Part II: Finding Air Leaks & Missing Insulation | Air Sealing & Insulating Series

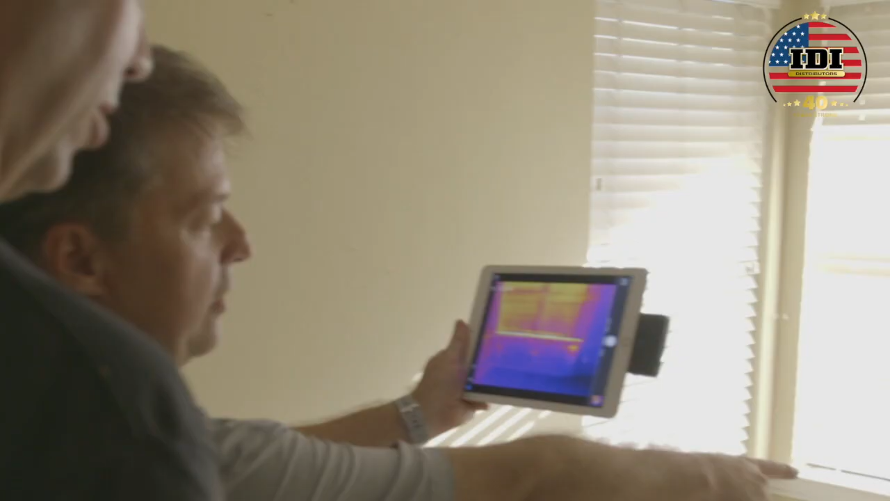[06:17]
This is as low as it gets down at the bottom of that window where that molding is.
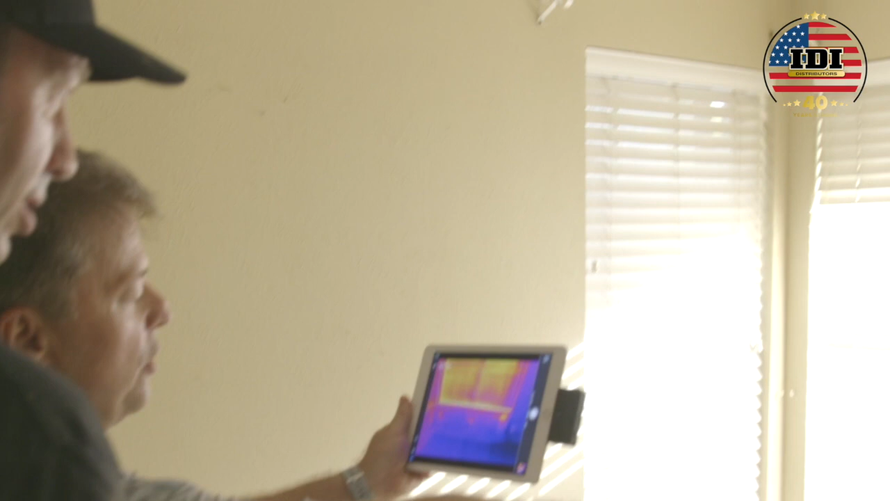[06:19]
Look at what it's hiding. Yeah, something's under there. That is a vibrant connection to the outside right there.
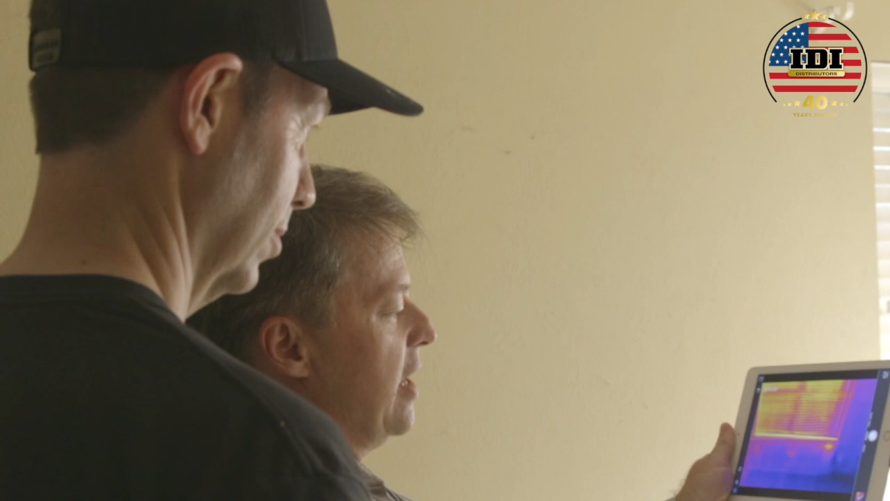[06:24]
Yep. And look at that ceiling.
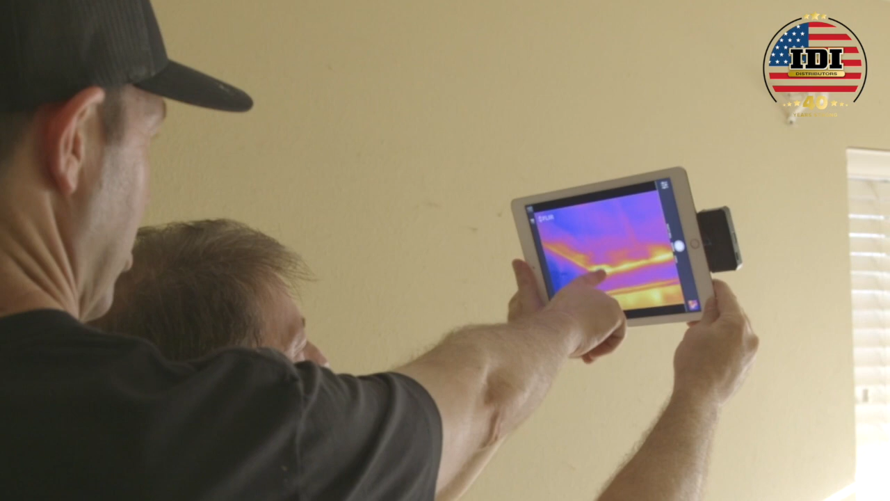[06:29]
It's looking like there's probably no insulation at all in that corner whatsoever. I'm guessing there is. You know what could be?
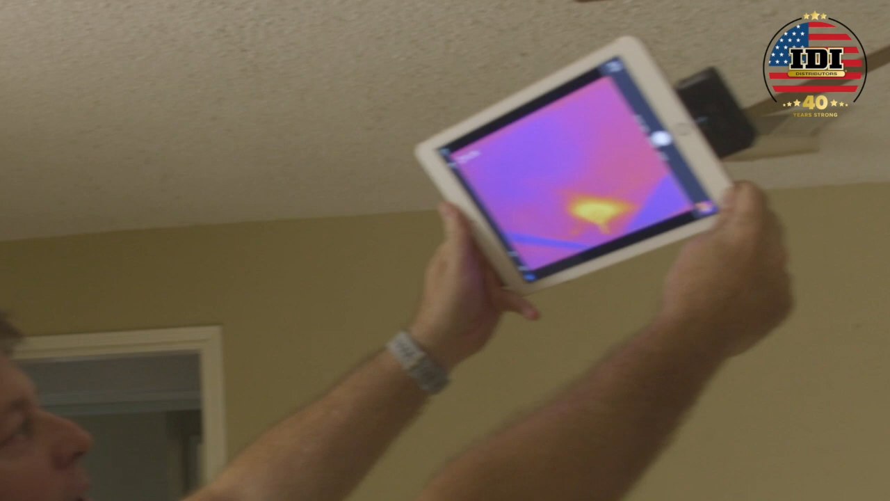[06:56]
I bet there's a huge hole around where that box goes through the drywall and there's probably massive streams of hot air coming through there.
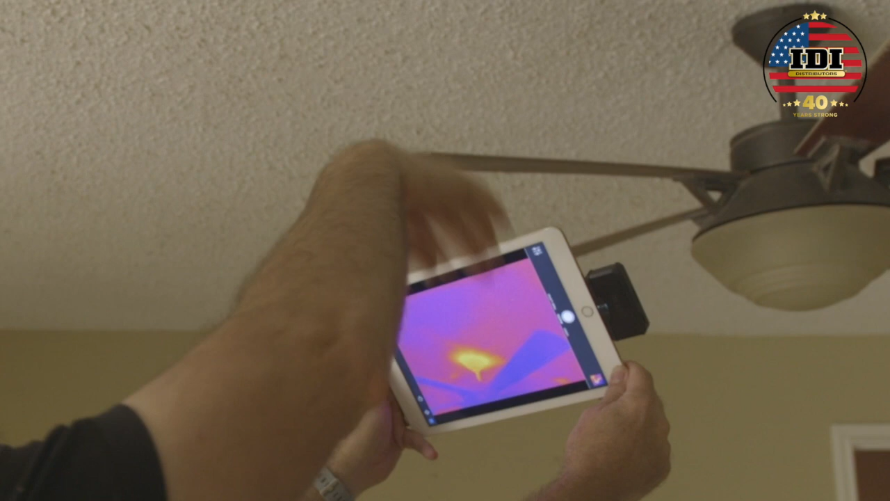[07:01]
I'd say that's an opportunity for air sealing all the way around for sure. Now how would you do that air sealing from the top? So the one thing I want to do,
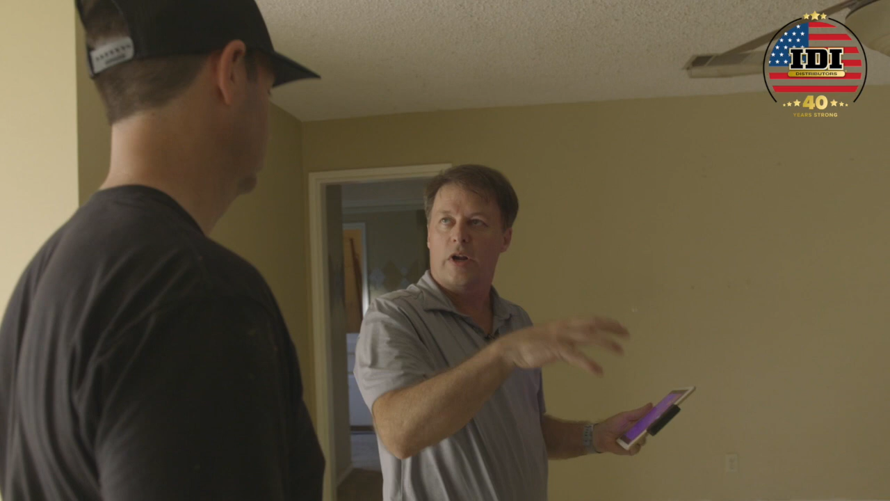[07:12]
depending on what I've got for a fixture, you know, can lights can be a real problem when you have natural fiber insulation. So if I'm dealing with a can light and something with a hot transformer, I want to cover that with a can light cover or one of the boxes. Air seal that down to the drywall. Look at that soffit area. Woo!
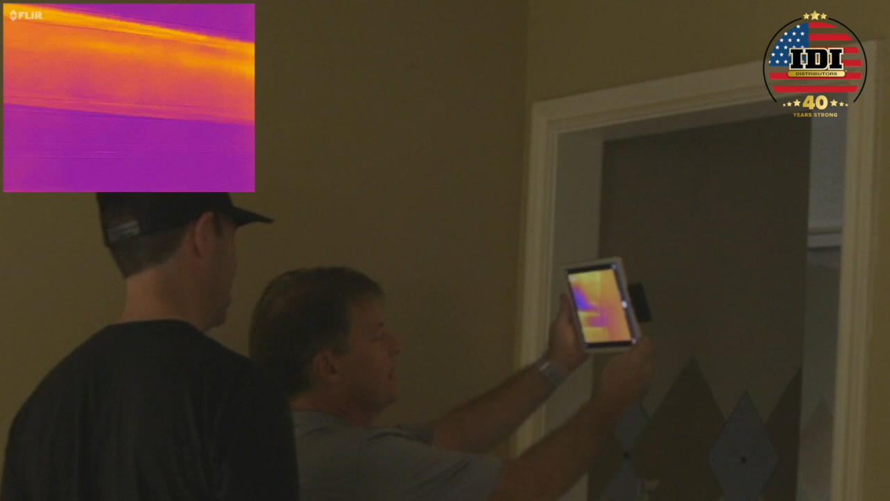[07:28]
Nice. Matt and I had a great time with the infrared and using the blower door.
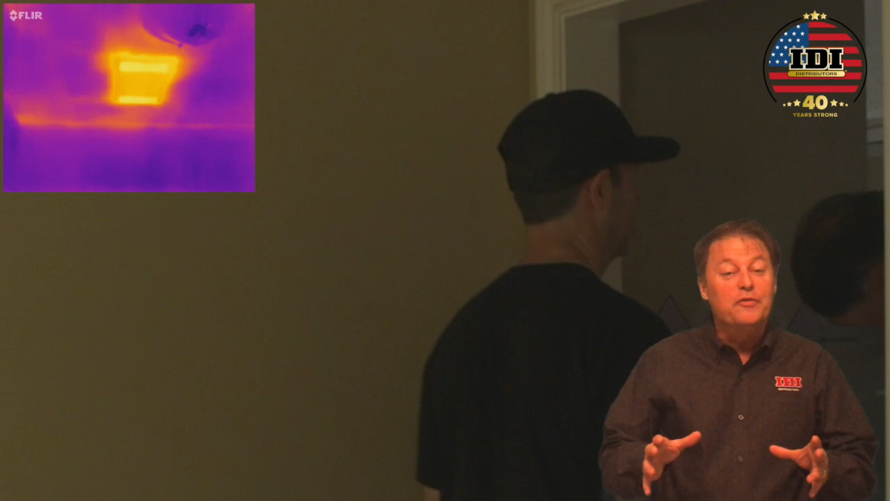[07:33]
We found a lot of air leaks. We also found some thermal bridging and you're going to see that.
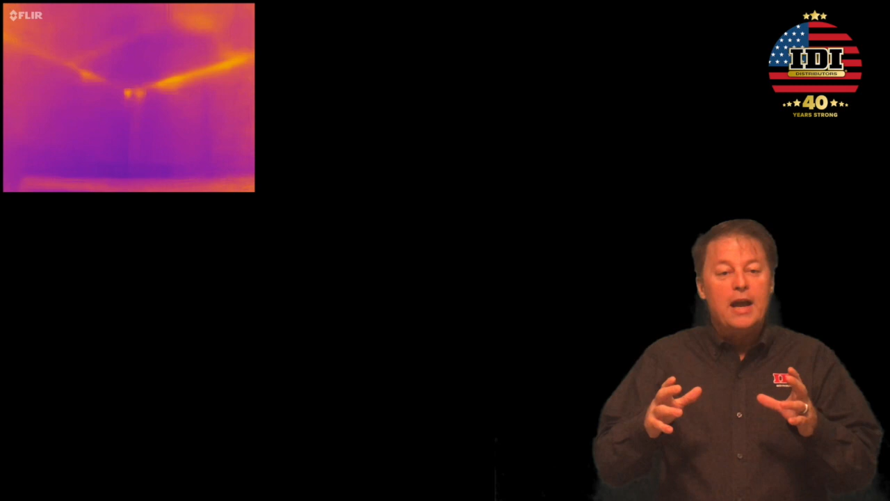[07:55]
As you go around the house with these pictures, you want to really find things that are going to show the homeowner what the problem is.
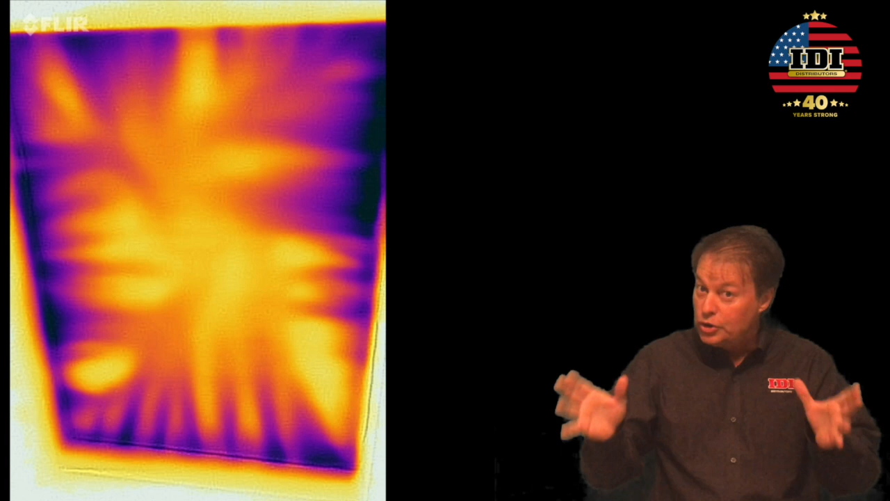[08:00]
Look at this attic hatch. Who wouldn't want that fixed? The next one I want to show you is this was the most uncomfortable room in the house.
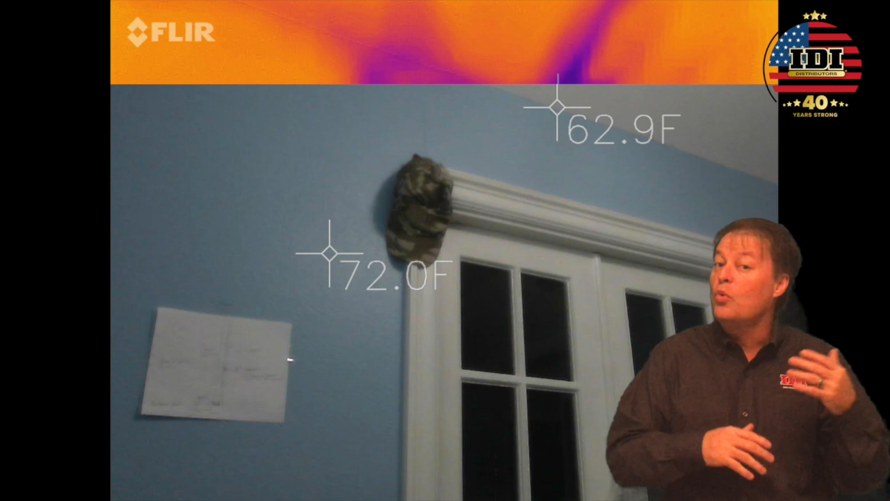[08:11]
You're looking at a wall between an office and a workout room. There's no way from above you could fix this by just adding insulation. Insulation wasn't the problem.
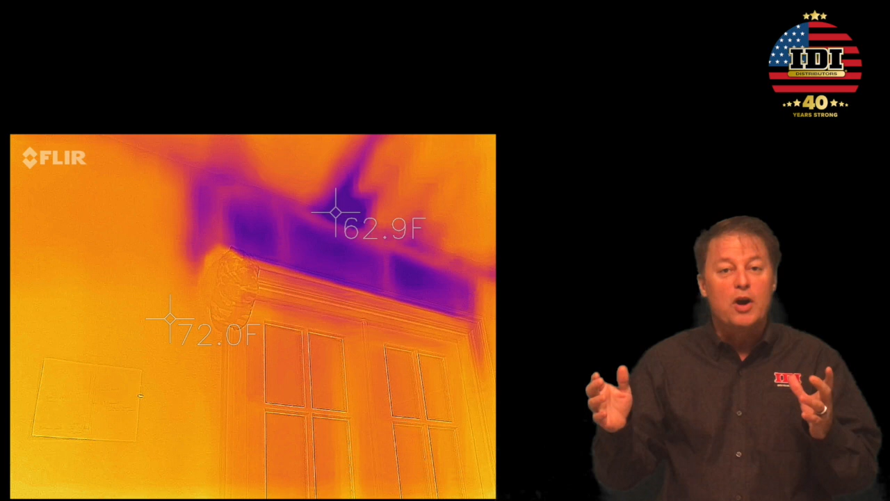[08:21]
The next one I want to look at was a living room where the beam that goes across that living room was never sealed up.
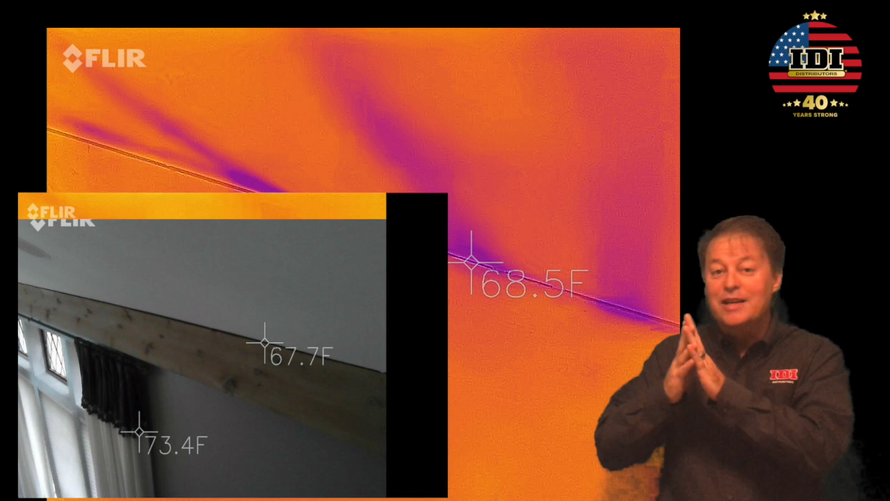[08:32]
It's connected directly to the soffit. You can see the cold air coming up the ceiling and down through the can lights. This is obviously going to create a comfort problem.